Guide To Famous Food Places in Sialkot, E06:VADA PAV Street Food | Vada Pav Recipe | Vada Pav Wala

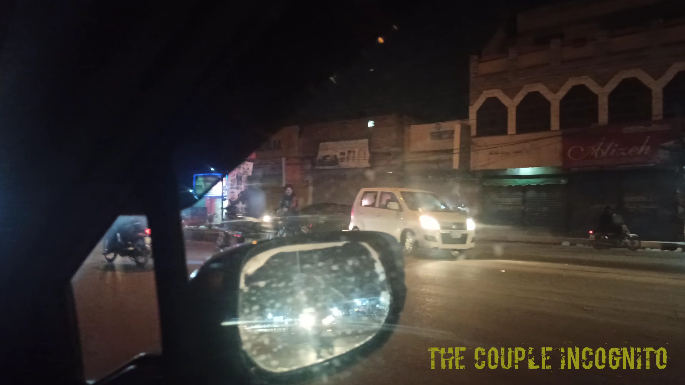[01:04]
इस सर्कुलर रोड के बिल्कुल बाएं जाने जाते हुए आपको ये जुबली चर्च मिलेगा।
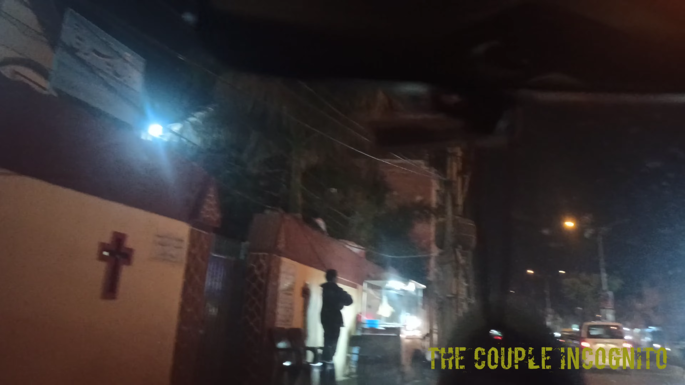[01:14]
इस जुबली चर्च के मेन गेट के साथ ही ये बड़ा पाव वाला बैठा है। इसने बड़ी खूबसूरती के साथ एक छोटे से सेटअप में अपना सारा सिस्टम मेंटेन किया हुआ है और सफाई सुथराई का बहुत ज़्यादा ख्याल रखा हुआ है।